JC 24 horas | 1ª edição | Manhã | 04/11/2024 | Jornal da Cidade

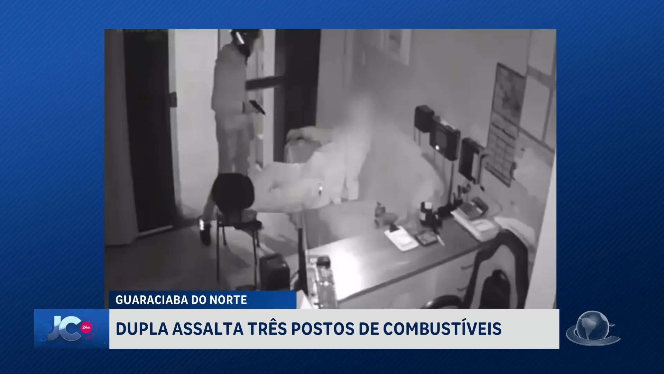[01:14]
Eles chegam de moto, descem sem tirar o capacete e com armas em punho. Os dois abordam o frentista que estava no escritório.
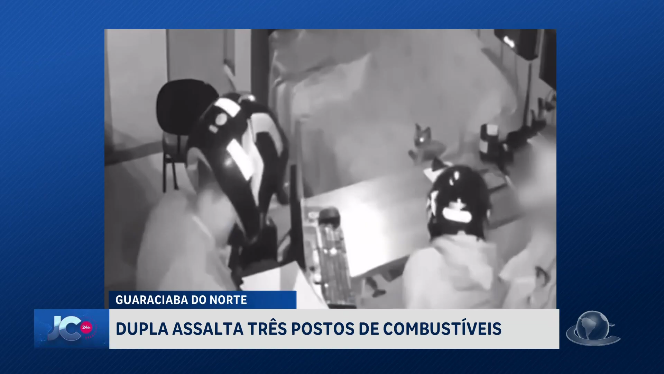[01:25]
Depois obrigam a vítima a entregar o que estava dentro de uma gaveta.
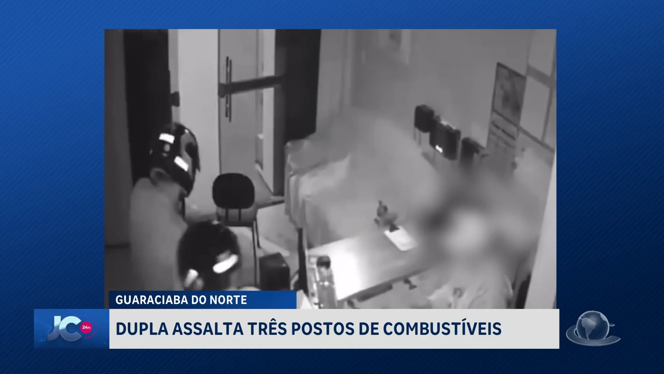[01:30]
Depois revistam o homem em busca de pertences e vão embora. Na mesma noite, eles agiram em outro posto, localizado também no centro de Guaraciaba do Norte.
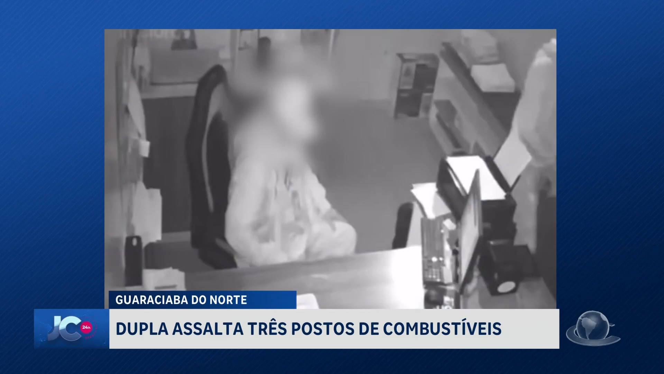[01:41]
E em mais um localizado na rua Capitão Ferreira. Depois desses flagrantes, fica aqui o JC 24 Horas.